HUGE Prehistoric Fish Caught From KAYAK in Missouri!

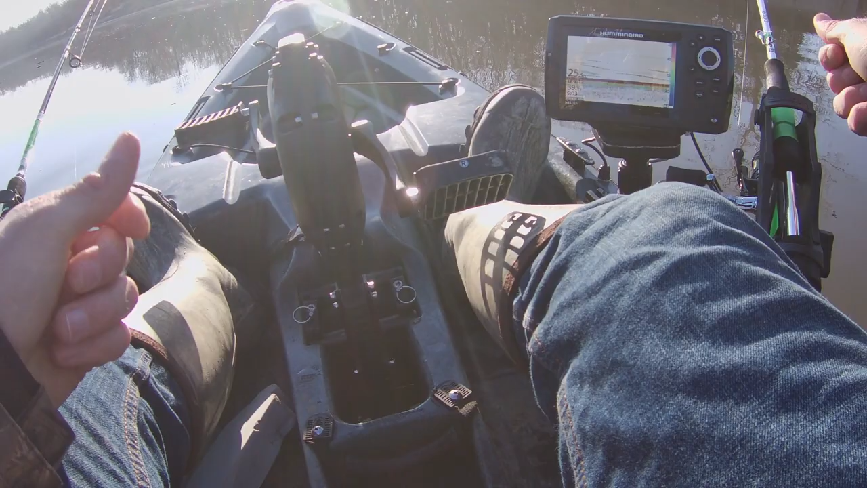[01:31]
water temperature is about 39 40 degrees you can see on the fish finder there pretty deep river here this is my first time in it uh we're at 25 and a half feet right now uh definitely deep enough i would think to find some walleye in little quarter ounce white jig head there